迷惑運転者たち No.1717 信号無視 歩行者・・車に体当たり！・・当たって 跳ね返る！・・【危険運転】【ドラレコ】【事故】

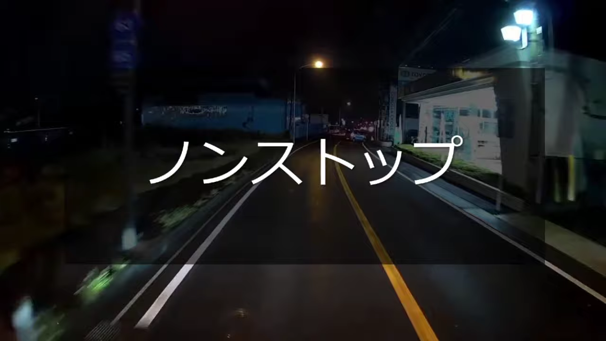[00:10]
うわ、ノンストップだぞこいつ。おバカ野郎だな。 エグイベンツ、